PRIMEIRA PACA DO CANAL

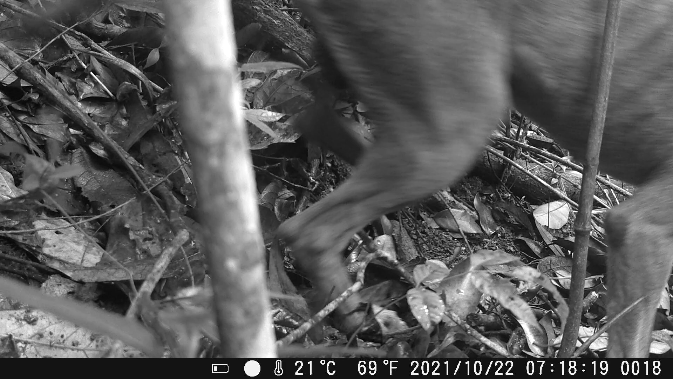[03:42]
É um cachorro, cara. Já é o terceiro vídeo com ele já. Provavelmente deve estar caçando aqui na região.